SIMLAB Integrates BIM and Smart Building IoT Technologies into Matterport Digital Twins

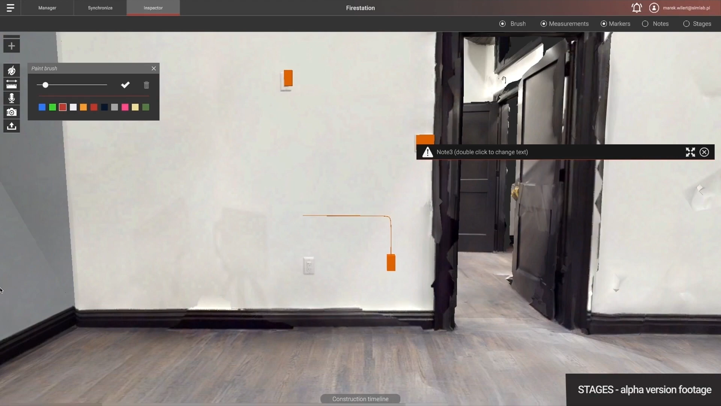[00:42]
3D comes as the solution. Stagius becomes a single platform to host multiple types of building representation including scan,
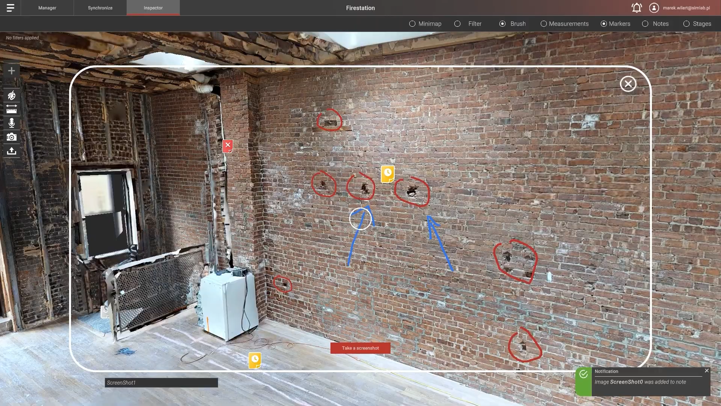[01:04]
Everything is available in the visual context of Stagius application and timeline software.
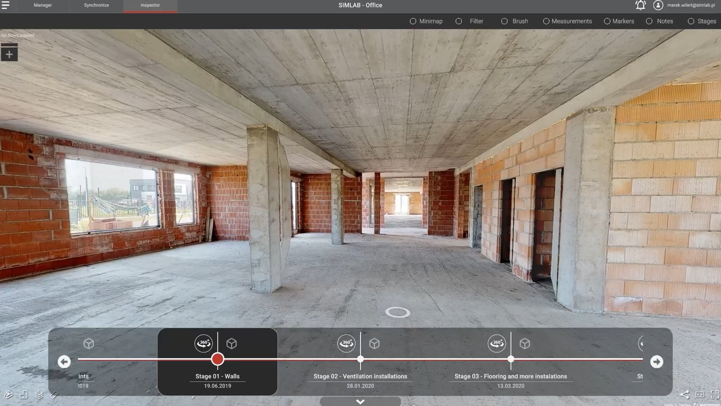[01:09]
We give a toolkits.
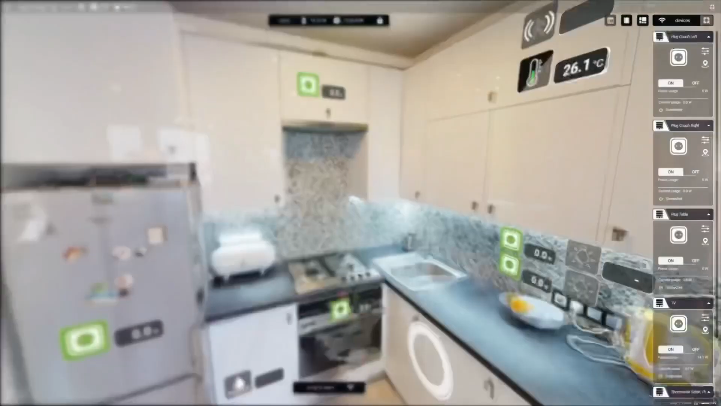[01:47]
that you can trigger from the Matterport experience.